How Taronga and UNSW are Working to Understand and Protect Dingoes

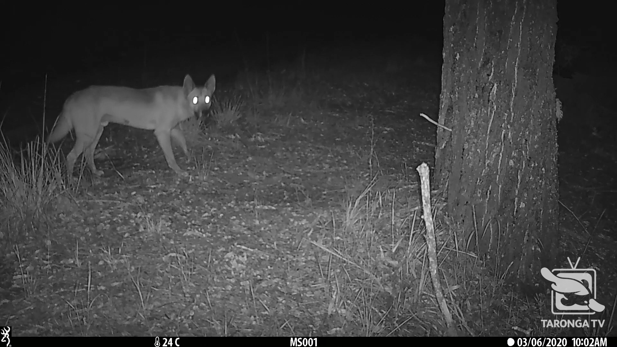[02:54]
So the camera traps are generating literally thousands of images of wildlife from the area. So whenever an animal wanders past the camera, it's detected and an image is taken.